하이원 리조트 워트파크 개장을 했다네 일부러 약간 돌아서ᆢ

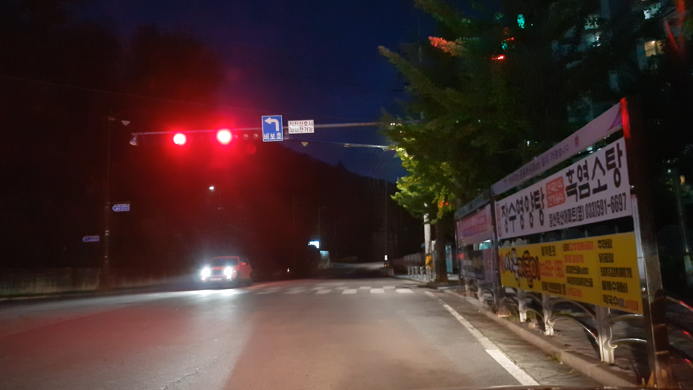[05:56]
시청자 여러분, 여기는 강원랜드 하이원 리조트가 있는 강원도 정선군 사북읍, 사북읍이 되겠습니다. 사북읍 지난 가는 길에 한번 주변 야간 풍경을 한번 담아보고 있습니다, 여러분.
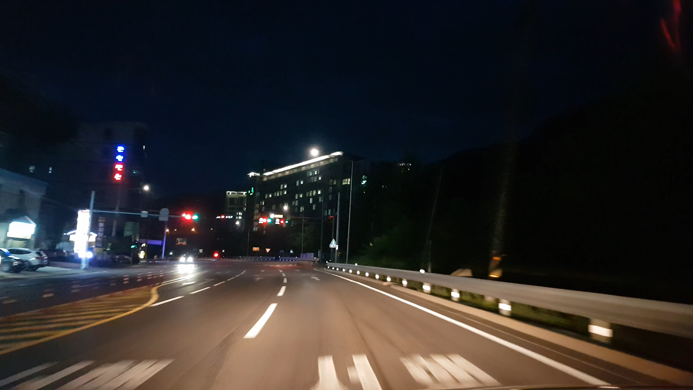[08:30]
옛날에 그 정선군 고한읍 삼척 탄좌 하고한 아파트가 있던 곳인 것 같은데 여기가.
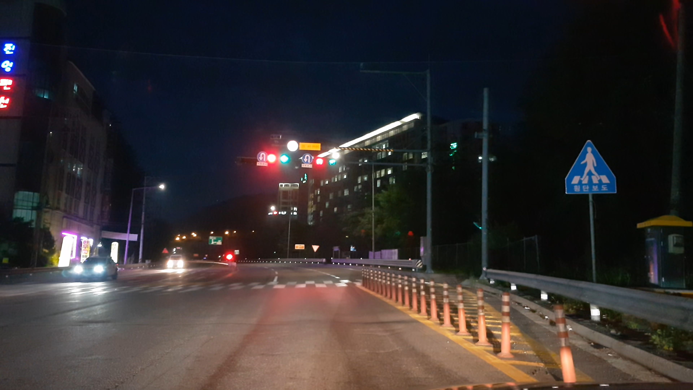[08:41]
옛날에 그 정선군 고한읍에 살았던 분들을 한번 잘 보시기 바랍니다. 여기가 그 교토리에서 고한읍 사무소 올라가는 그 길인데, 예, 주변 풍경이 여러분 이렇게 바뀌었습니다.